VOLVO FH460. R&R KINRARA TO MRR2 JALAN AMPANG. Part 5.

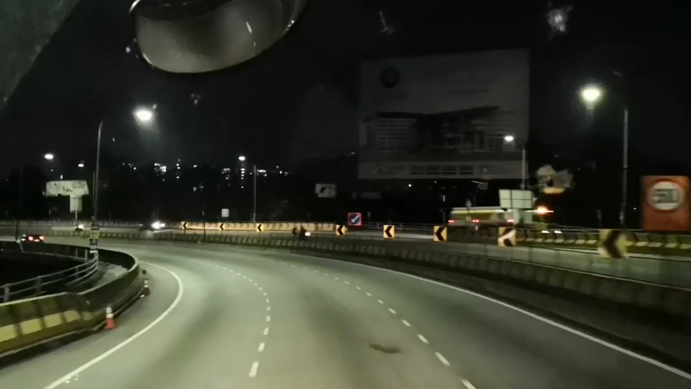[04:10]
Selekoh dekat TBS ni ramai dah kecundang kat sini.
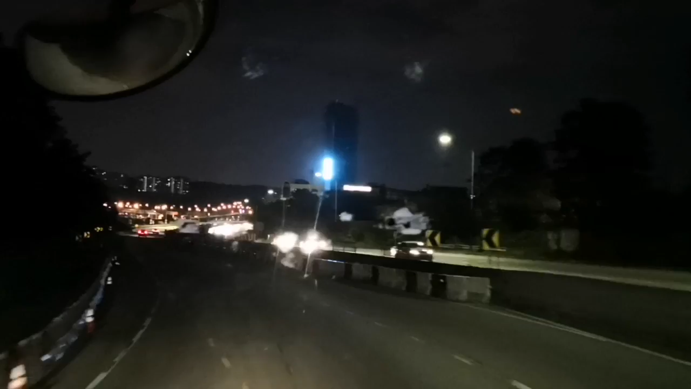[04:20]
Dia dah tak awal dulu, dia pergi aku ikut belakang lori. Itu aku tengok tadi.
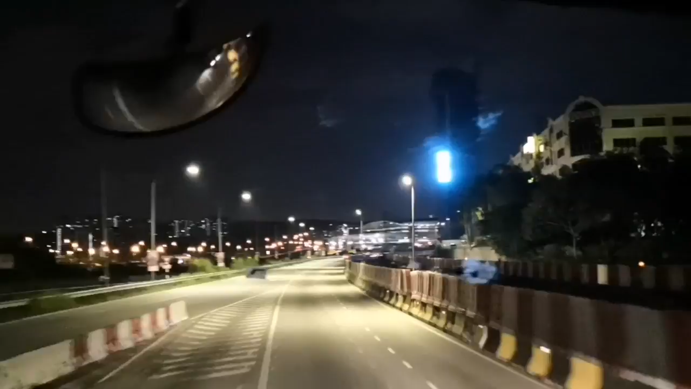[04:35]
Bila nampak kon apa merah putih ni kan, tu kawasan pembinaan tu kena alert lah, janganlah nak potong enggak.
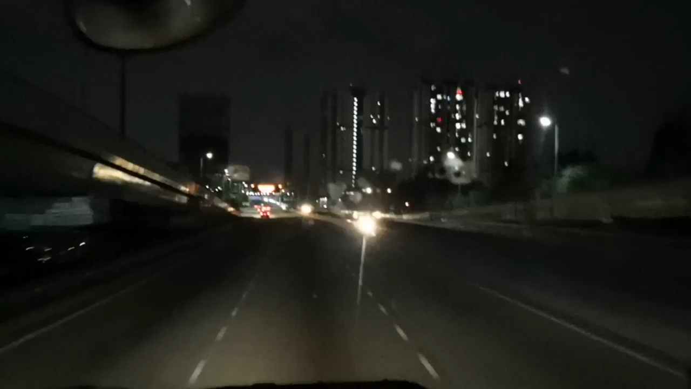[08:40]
Memang kita akan ambil lorong tengah. Memang kita tak duduk tepi. Pasal banyak tepi ni, banyak sangat halangan dia. Halangan contoh susu masuk, susu keluar, susu banyak masuk. Simpang ni, banyak simpang. Jadi, kalau kita duduk lorong tengah ni, kebiasaannya lah. Kalau trafik lalu pun dia tak kacau lah kita. Ya, dulu aku bawa Shell 60 tu dia bagi.